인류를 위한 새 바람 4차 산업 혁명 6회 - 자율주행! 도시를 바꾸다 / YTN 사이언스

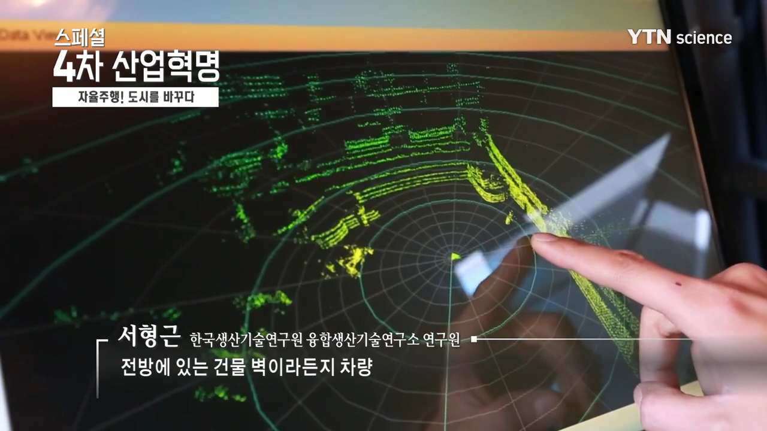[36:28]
이 화면 같은 경우에는 라이다 센서를 가지고 전방에 있는 뭐 건물 벽이라든지 차량 그리고 사람에 대한 거리 데이터를 실시간으로 보여주는 화면이고요.